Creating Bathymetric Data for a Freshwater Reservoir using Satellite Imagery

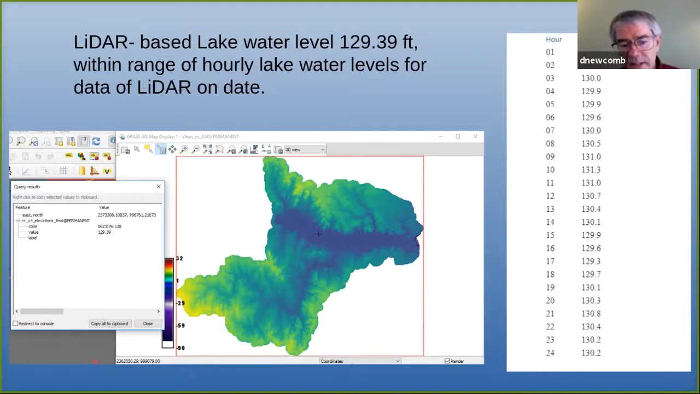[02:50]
it's in that range of the water level for the lake. According to the, the data from the, the Dominion Power, folks.
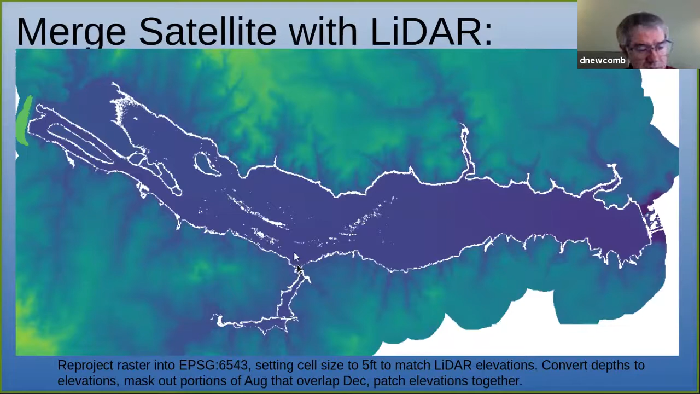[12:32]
As you see, a lot of the edges here are not covered by the bathymetry calculation from the satellite. So I went ahead and with the points that I had, some of those were in that literal area and I used points that were missing to try to fill in some of the data. I just converted them to rasters in five-foot resolution.
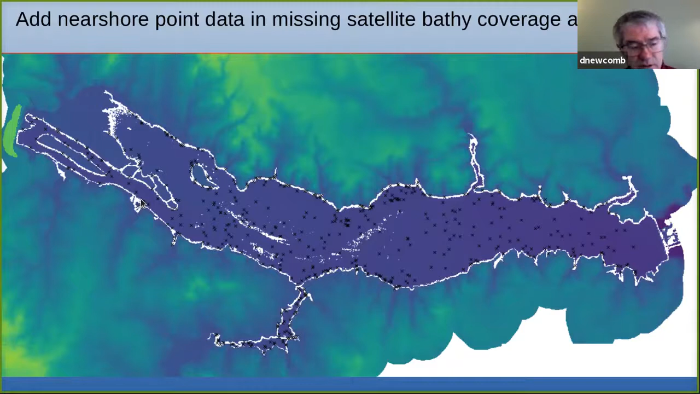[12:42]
And then I did an IDW interpolation to fill in the gaps from the sides and such.
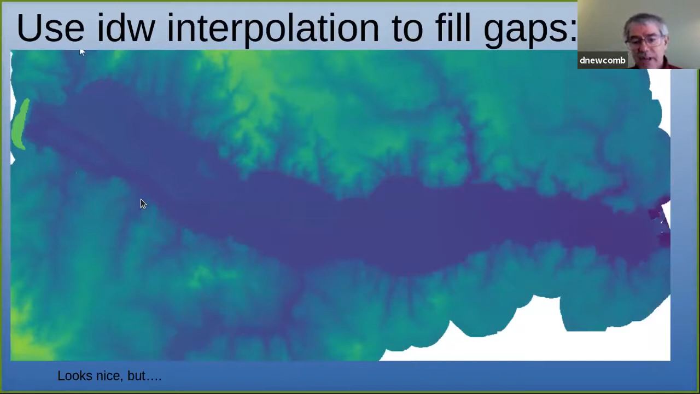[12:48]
And it looks nice, but you've got to remember this is the uncertainty measurement and you've got high areas of uncertainty around a lot of these edges.